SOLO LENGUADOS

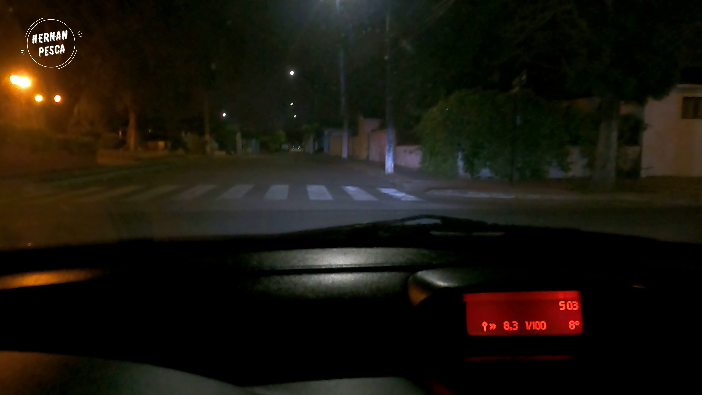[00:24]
Vamos en la nueva jornada de pesca y son las 5:03 minutos de la mañana, hay 8 grados. Vamos a los lenguados. Esta vez sí, vamos a los lenguados nomás.